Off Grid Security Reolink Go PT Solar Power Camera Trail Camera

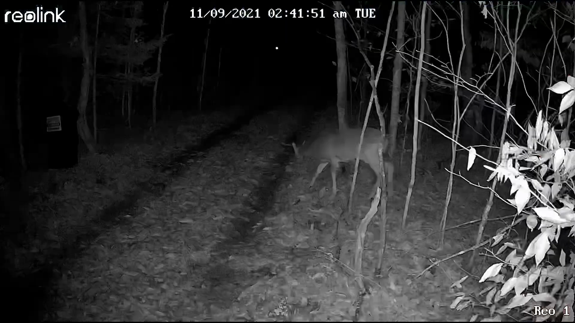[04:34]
get a notification and a link to the video, including this little spike buck that came through the other night at 2:41 a.m. Pretty cool. There he is. Pretty cute. All right, everybody. I hope you enjoyed our look at the Go PT from Reolink.